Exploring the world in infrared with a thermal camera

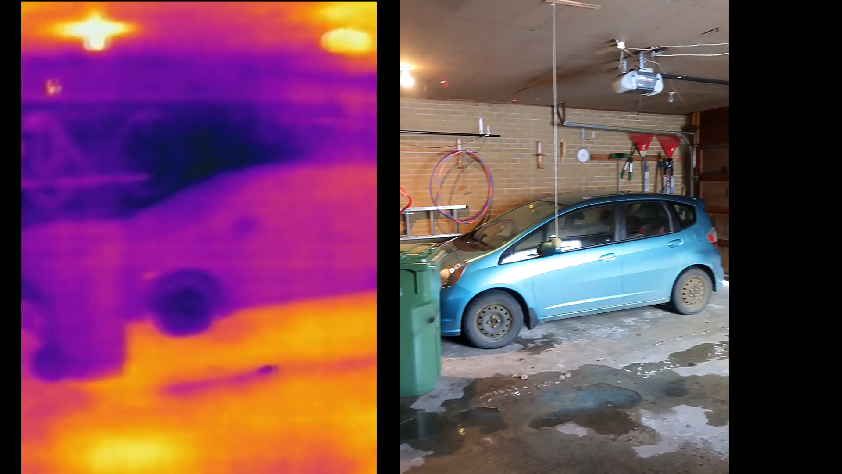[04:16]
And the sun is shining on the garage door. Why it's warm.
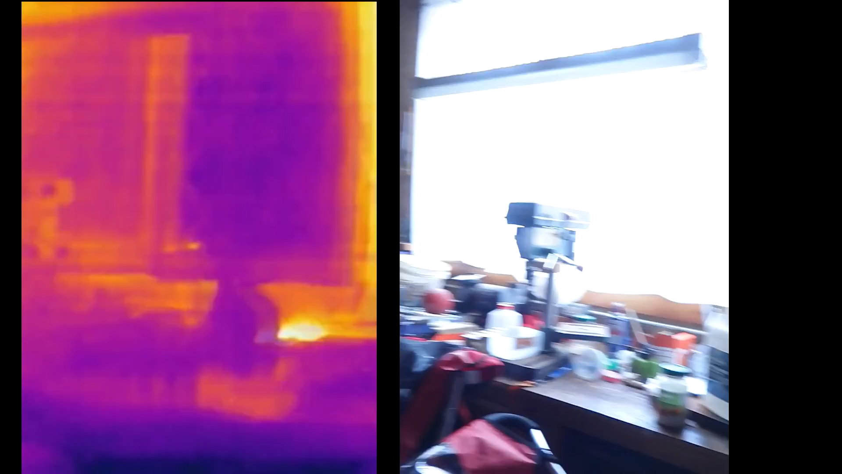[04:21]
And look at that. There's a hot spot. Those are power adapters.
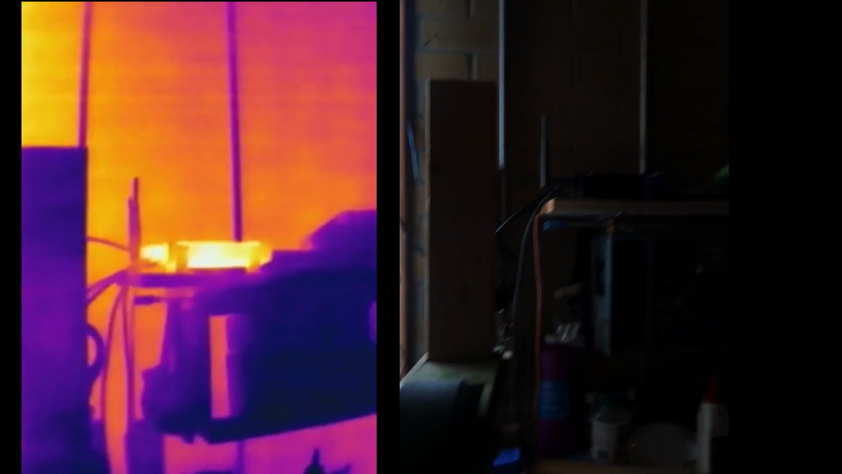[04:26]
For my router that's in the garage. Which is also lit up. And a little Raspberry Pi computer.
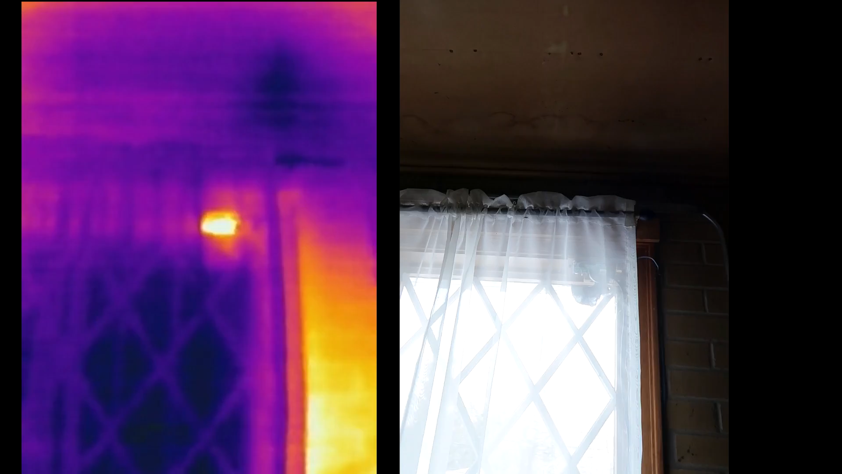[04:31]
That has a camera that watches the outside. And other hot spots.
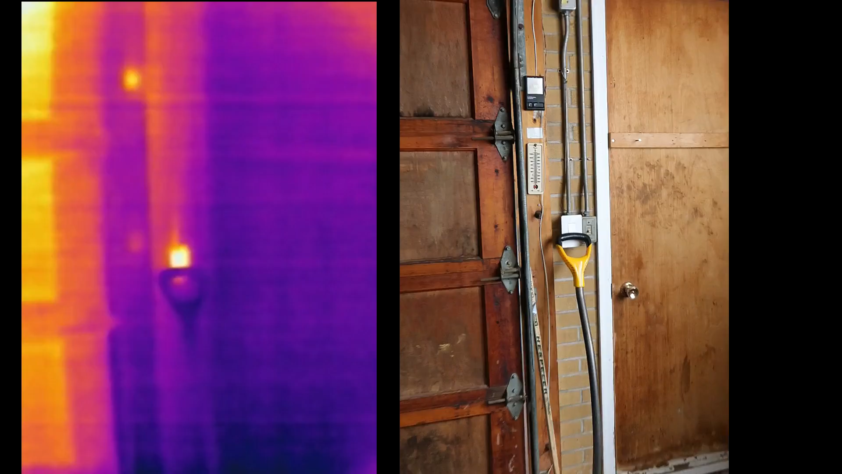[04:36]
Here's another one. A smart switch. And this thing has got an LED in it.
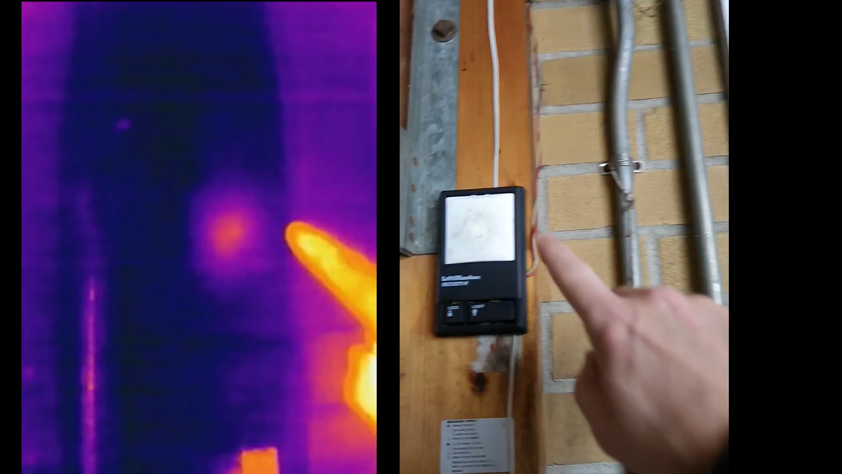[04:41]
Which draws a tiny bit of power. So that also makes it hot.
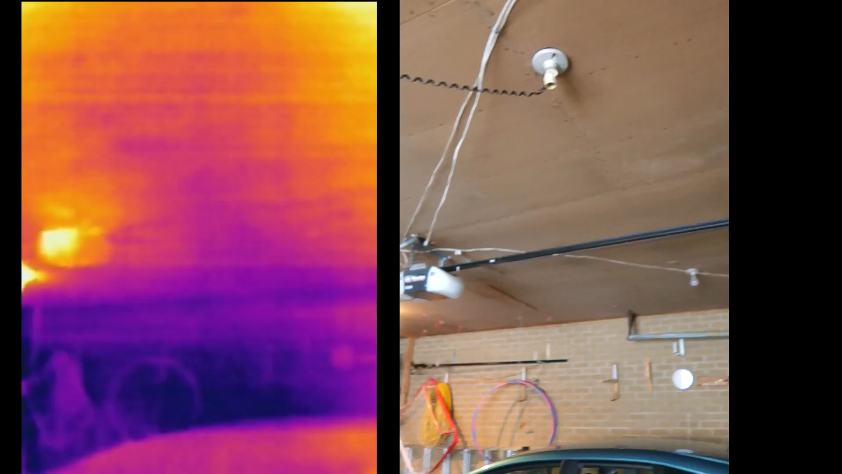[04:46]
The garage door opener has been used recently. And it is warm indeed. And back there.
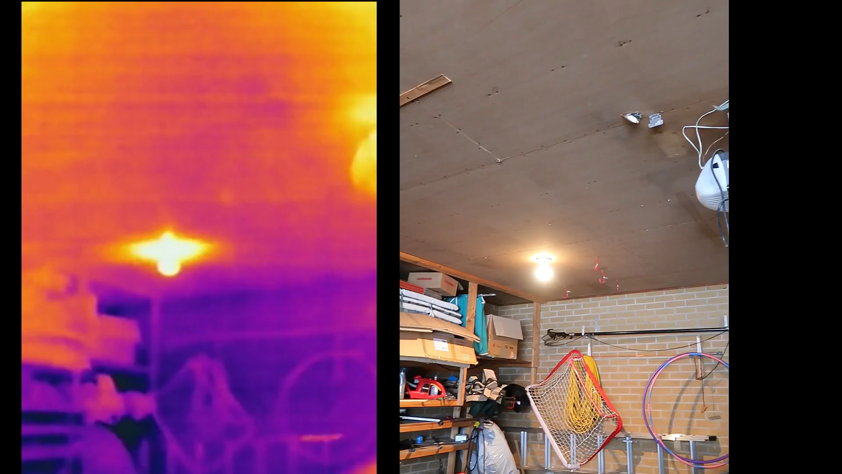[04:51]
That's actually an incandescent light. Which is why there's such a big hot spot around it. Let's go outside.
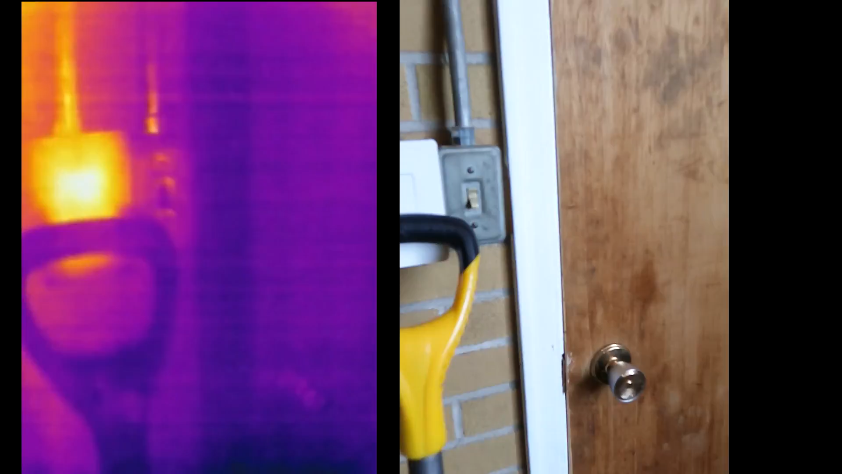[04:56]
And this will put things on an entirely different scale.
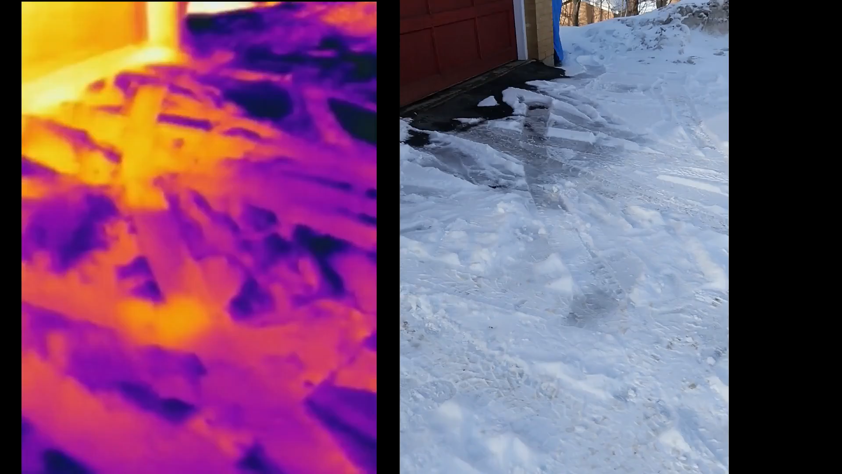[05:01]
So we see quite a bit of temperature difference. For where the snow is deeper. Or least deep.
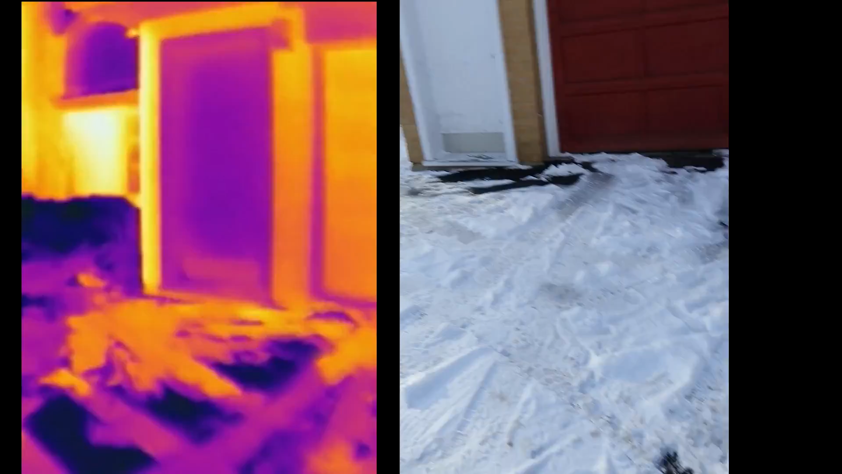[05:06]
Oh yeah. The mini split. Let's have a look at that.
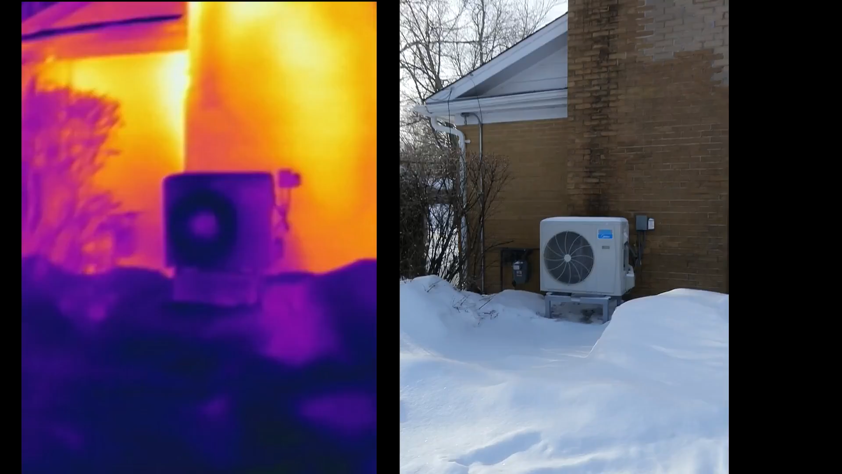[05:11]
And it is indeed cold. What's interesting is that this corner here. Is so hot next to the chimney. But that's because the light was shining on it.
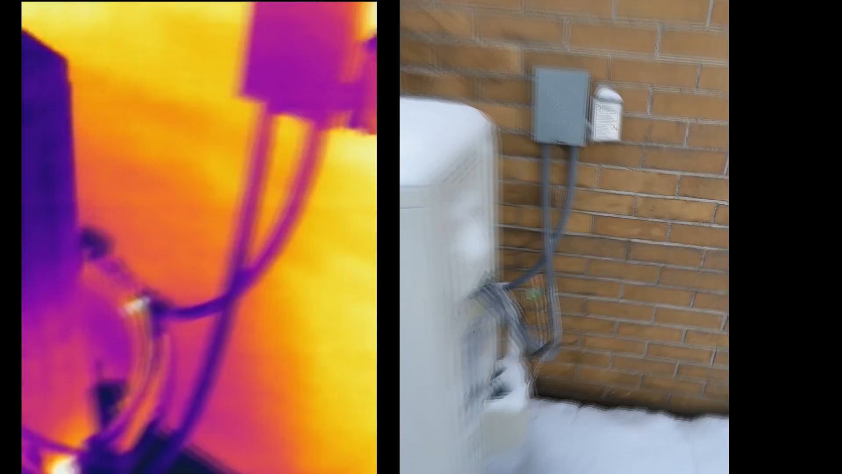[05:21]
And the line is coming off the mini split. Because they've got warm stuff going into the house. Fortunately the electrical lines are not terribly hot. That's good to know.
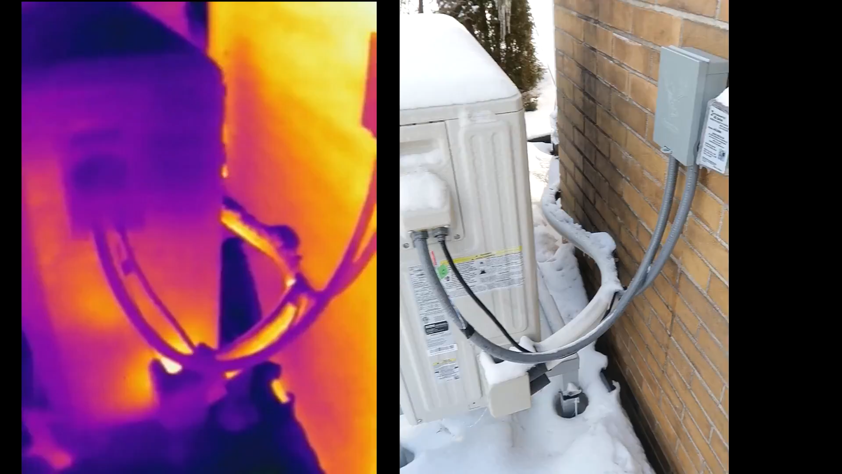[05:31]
I guess maybe it's not drawing that much power. We look in the front.
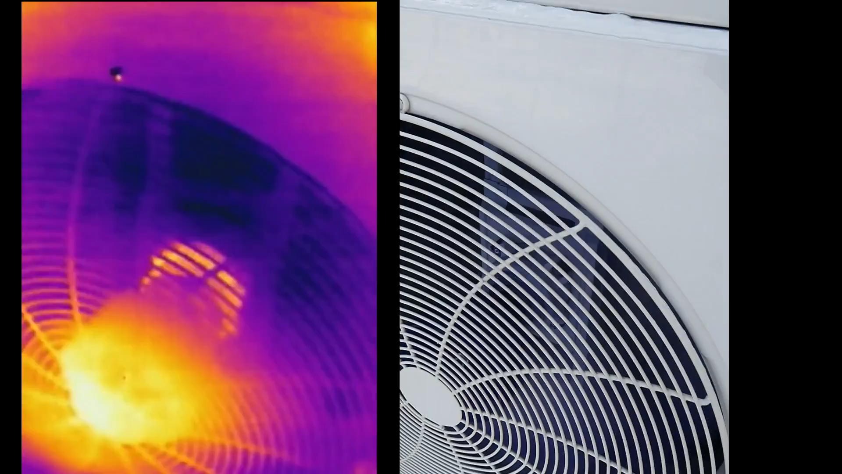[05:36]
There's a hot spot in there. And that's the motor for the fan.
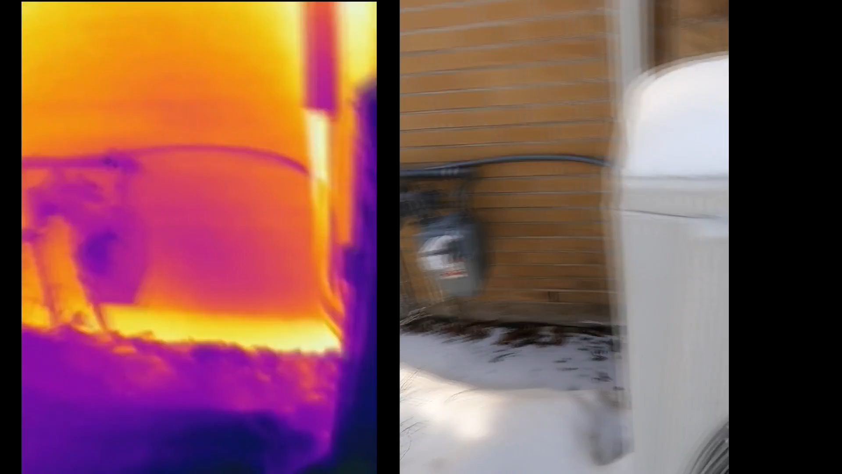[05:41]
Oh yeah. And we've got a warm area here.
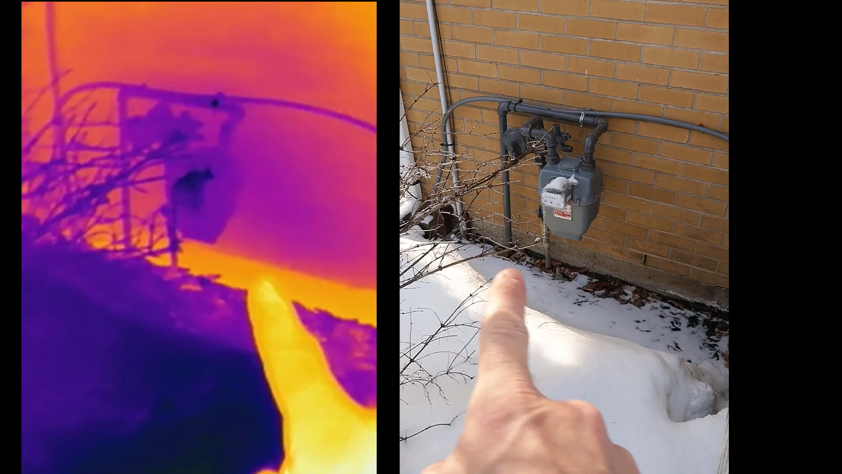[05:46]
This is where essentially less insulation from the basement. So that is a bit more warm than other areas.
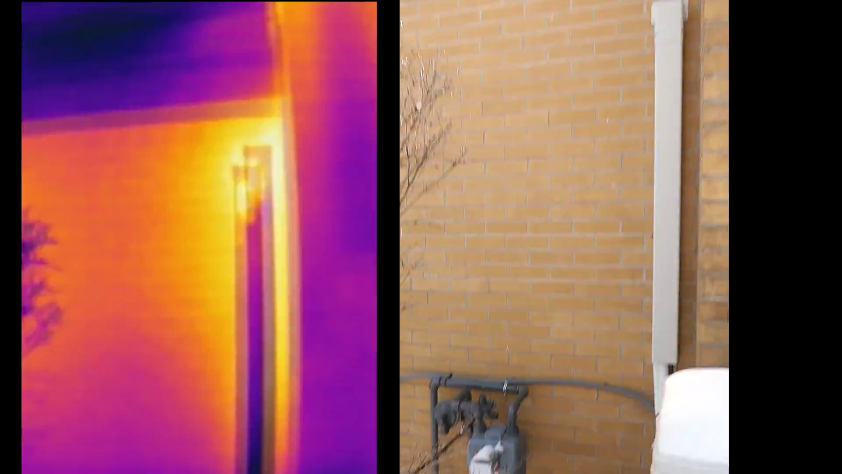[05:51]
Now here the tree is the warmest thing.
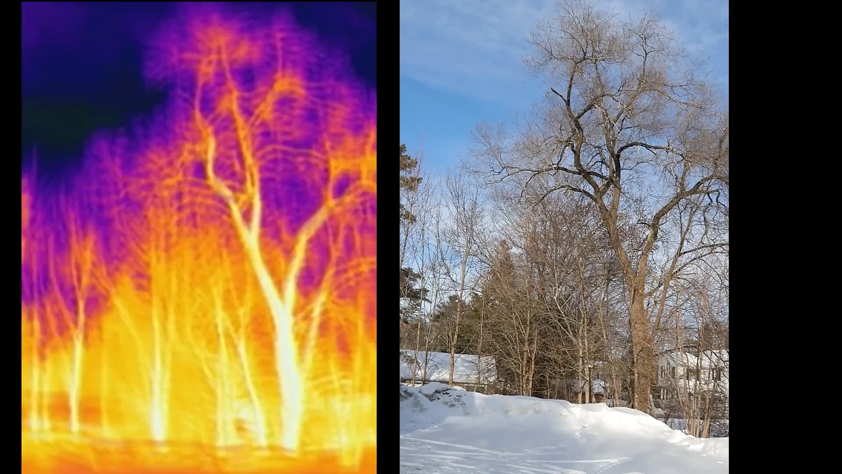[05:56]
The sun of course is shining on it. And if we aim up at the sky. It is very cold. The sky is basically outer space. With a bit of atmosphere in between. And heat radiates up to the sky. And very little comes back at night.